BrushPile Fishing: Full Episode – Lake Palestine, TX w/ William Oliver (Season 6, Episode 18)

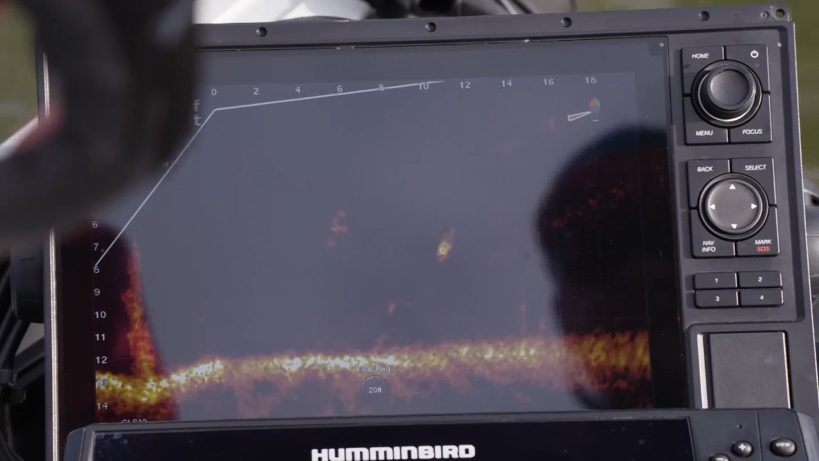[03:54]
This technology has changed the game. We utilize it fully.
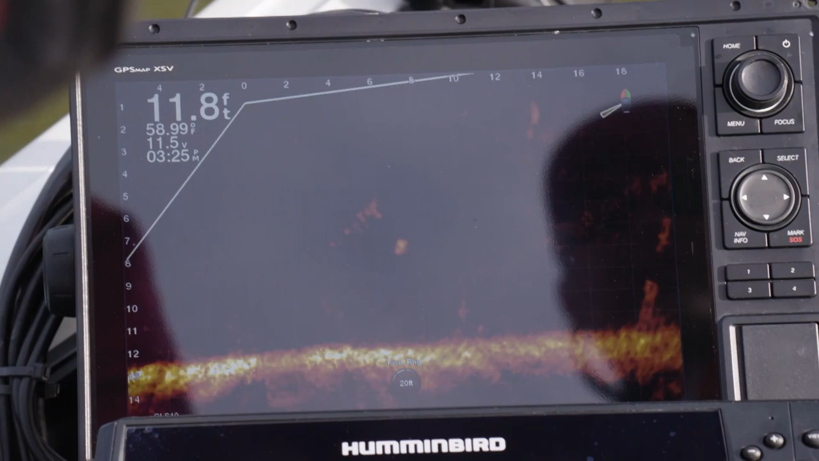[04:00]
On screen: depth 11.8 ft, water 58.99°F
And there's never been anything this big to come out and crop you fishing. It's amazing.
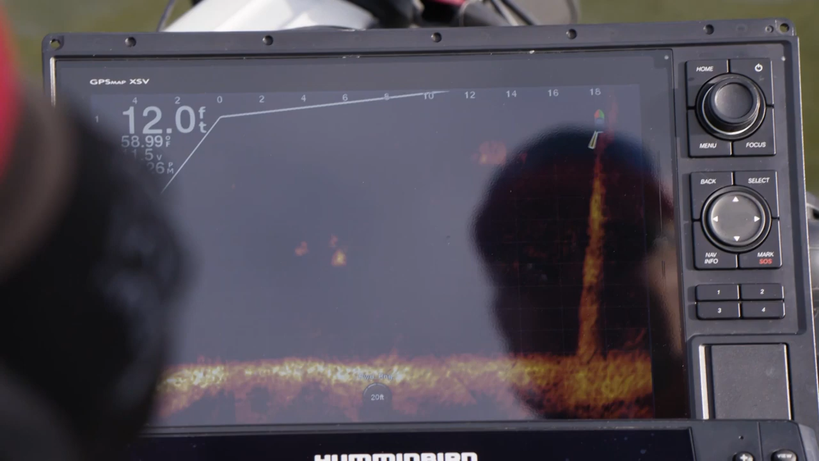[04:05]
On screen: depth 12.0 ft, water 58.99°F
Well, and the one big advantage in these stump fields, there are so many here. So normally, if I was coming through here, I'd be fishing them all. Well, now you're knowing which one's not the fish. Absolutely. Because you'll see if the fish are on there.
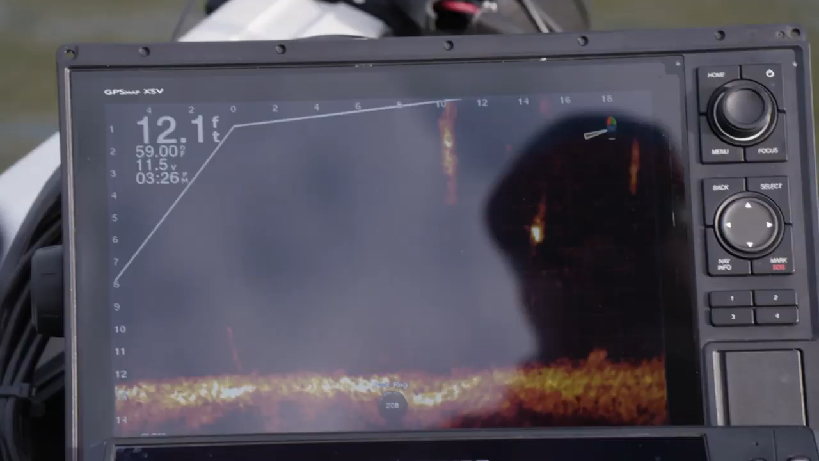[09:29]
On screen: depth 12.1 ft, water 59.00°F
So, but, this stuff makes sense to me.
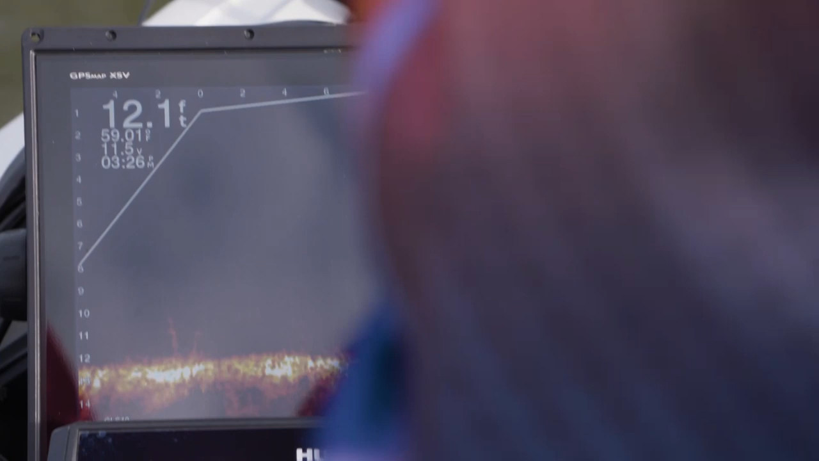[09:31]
On screen: depth 12.1 ft
I can't believe I can work a smartphone, let alone something like this. But, it just made sense.
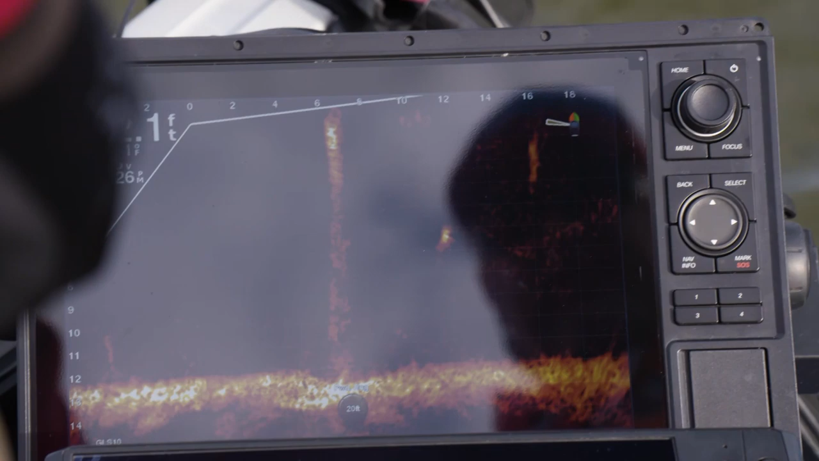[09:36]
So, this unit is very intuitive. I'm so impressed with them.
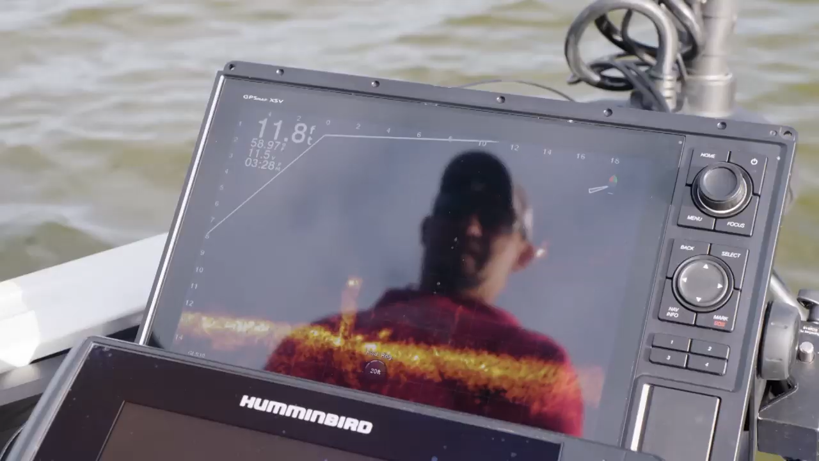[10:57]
So, I'm going to drop down. There's a bright spot right here. There was a fish that was with the Russes a second ago that came this way. Just in case that's him, I'm going to choke up a little bit,
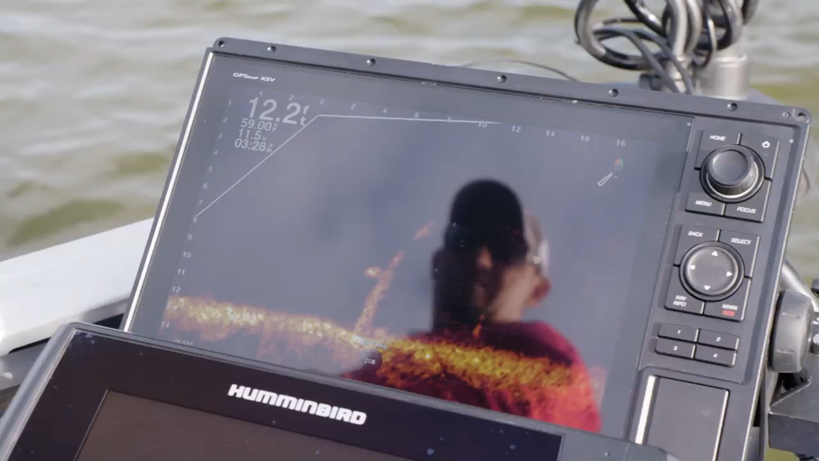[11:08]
On screen: depth 12.2 ft
try to get my jig bright, and that spot bright, and ease it down.
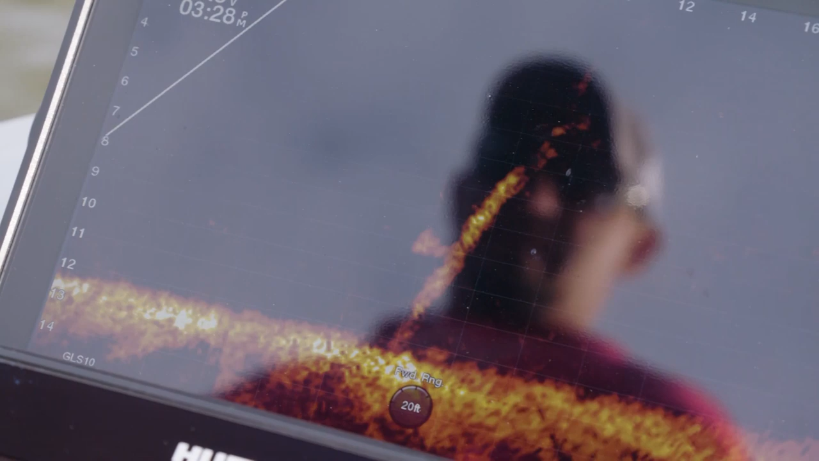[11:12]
That's a fish. He's following it, and there he goes.
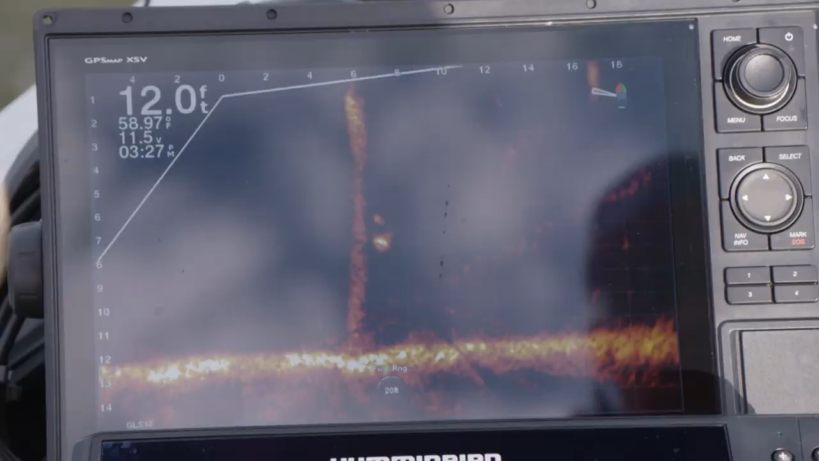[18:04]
On screen: depth 12.0 ft, water 58.97°F
A couple of them, yes, for sure. But there's blacks and whites both on there.
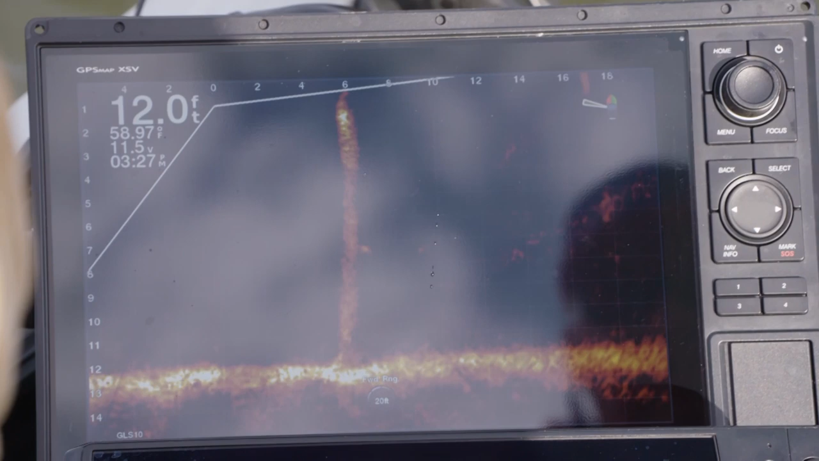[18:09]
On screen: depth 12.0 ft, water 58.97°F
But you saw that they were brighter? Yeah. Yeah. The way I get that is I've run my gain real hot, like I'm up in the 70s on my gain.